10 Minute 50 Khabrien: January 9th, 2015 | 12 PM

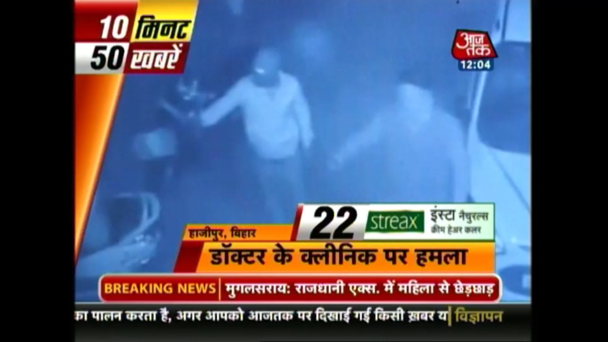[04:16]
बिहार के हाजीपूर में हतियार बंद बदमाशो ने एक लेनिंग पर अंधा दुम फारिंग कर दहशत पहलाई सीसी टीवी में कैद हुई वारदार